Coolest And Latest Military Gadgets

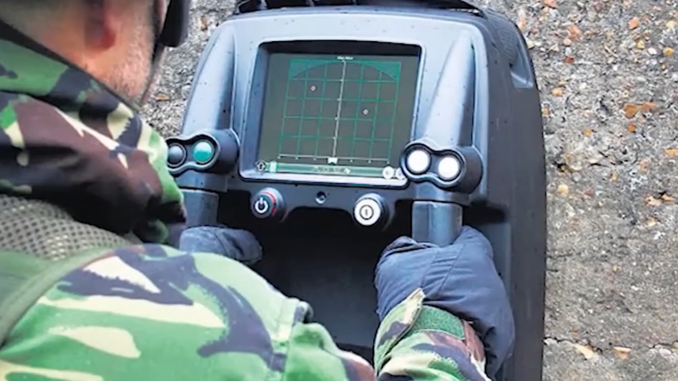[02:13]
the Prism 200 Degrees Celsius is the first one of its kind that is small enough to be utilized by a single person. This state-of-the-art gadget has the ability to penetrate through various materials, including wood and concrete bricks, and delivers a realistic and detailed view of the surroundings inside a room.